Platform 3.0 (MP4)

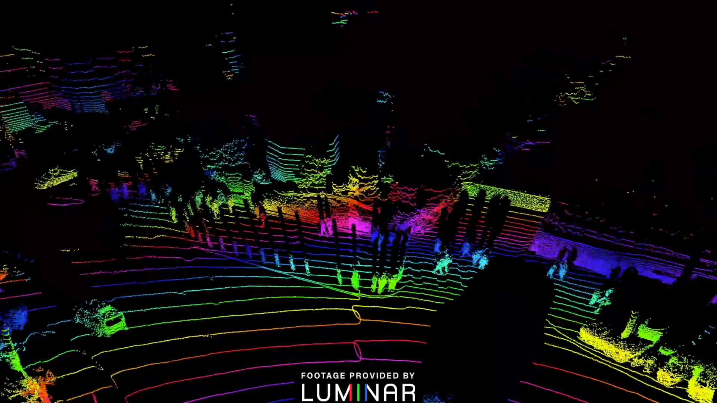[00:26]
We were able to have such a four of these heads at the 200 meter range and the 4x kind of point density.